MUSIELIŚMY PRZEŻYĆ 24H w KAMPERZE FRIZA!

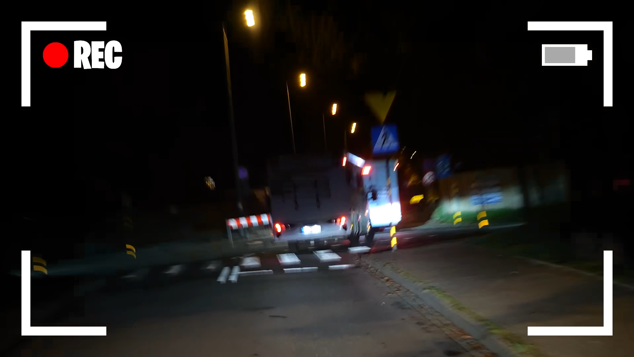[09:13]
Aha, te kampery właśnie wjeżdżają w zamkniętą drogę chyba. Chyba Karol, tego nie powinniśmy robić.
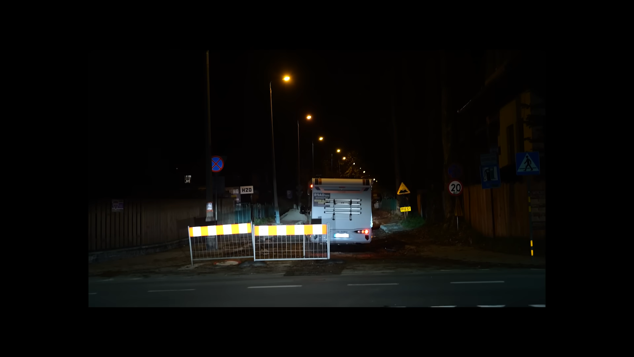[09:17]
No, chyba nie powinniśmy tam jechać, wydaje mi się. Tutaj nawigacja pokazuje nam objazd w lewo, więc próbujemy tamten.
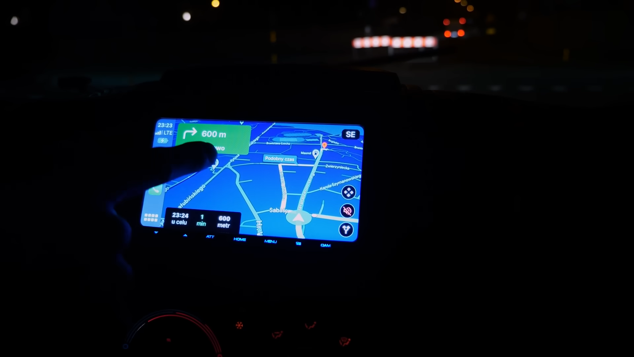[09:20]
błędy.
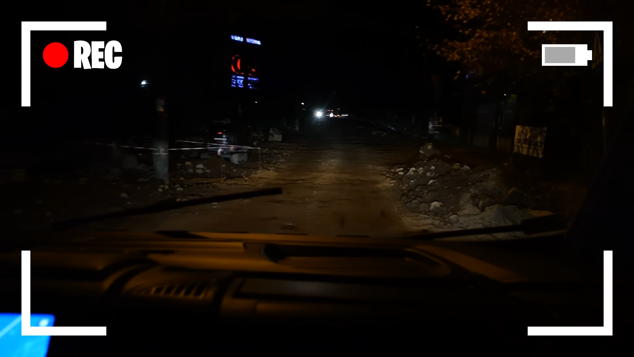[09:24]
Widzowie, wiecie, co jest najlepsze, że finalnie skończyliśmy na tej samej drodze, co oni. To jest masakra. Ale jedziemy twardo.
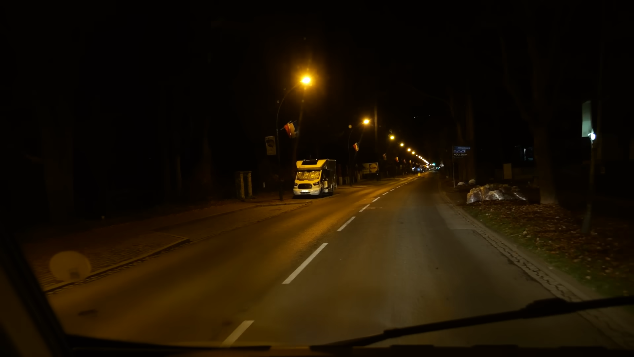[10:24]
O, proszę bardzo, Natalia, tutaj kolejny kamper stoi sobie elegancko na płatnym parkingu miejskim. Tylko właśnie, jak my byśmy za niego zapłacili, nie? Tam jest parkometr.
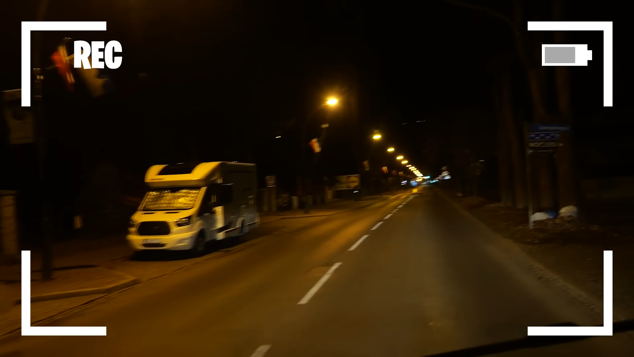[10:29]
No tam jest parkometr, ale on też będzie w stronę chodnika. No, idealnie.